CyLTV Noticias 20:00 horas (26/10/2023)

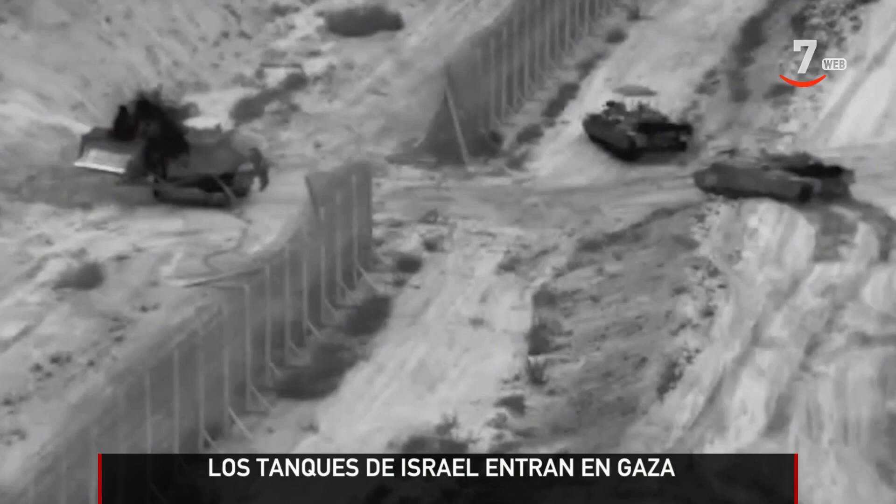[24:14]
La situación de los secuestrados es uno de los motivos que retrasa la operación terrestre de Israel contra Gaza. Aunque ahí se ha producido un preludio. Una columna de carros de combate ha realizado una incursión en la franja y han atacado algunas posiciones de Hamas.